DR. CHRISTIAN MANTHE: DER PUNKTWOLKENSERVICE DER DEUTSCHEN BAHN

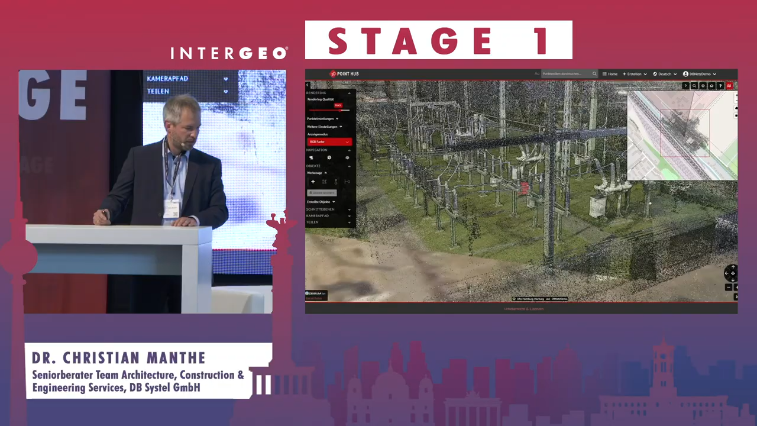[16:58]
Da spielt halt die Thematik Leitung eine große Rolle, die halt sehr fein sind.